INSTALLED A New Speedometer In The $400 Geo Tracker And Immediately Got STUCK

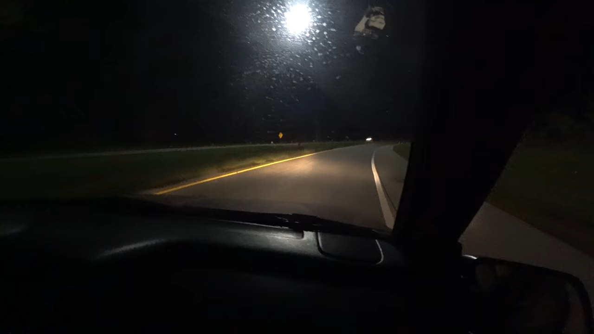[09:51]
Oh that seatbelt hurts. Okay that was super fun. Oh no. Do you want mud? No that's a sheriff. Perfect timing. It took forever to find this for sure. All right. It looks dry though.
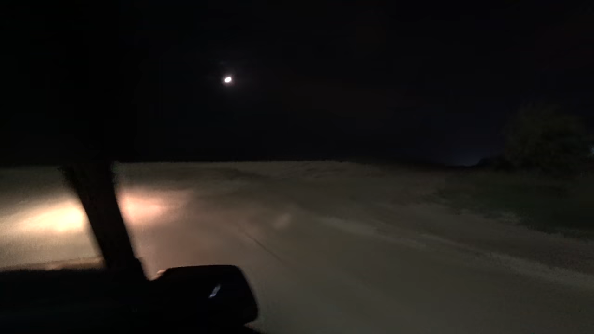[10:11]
Yeah I don't want to get stuck. That's my main thing here.